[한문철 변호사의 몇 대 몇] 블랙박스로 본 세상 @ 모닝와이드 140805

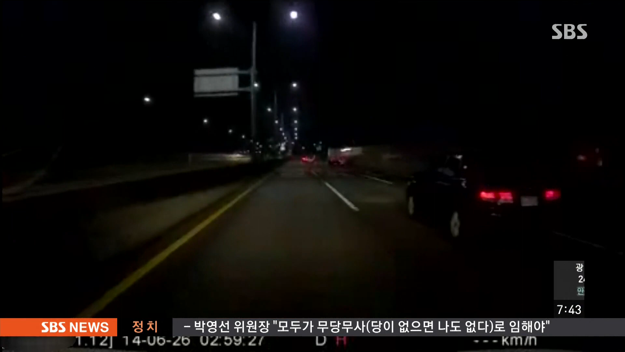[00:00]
새벽 3시경에 내부 순환도로를 했는데요. 속도가 60에서 70, 80 정도 됐을 거예요. 자동차 전용도로인 내부 순환도로를 진행 중에 있었는데요. 거부를 지나고 합치보라 부딪힌 것 같죠. 영상을 다시 보겠습니다. 아무것도 없는데요. 아이고 끝까지 안 보여요. 하얀 게 있었군요. 이게 뭔가요.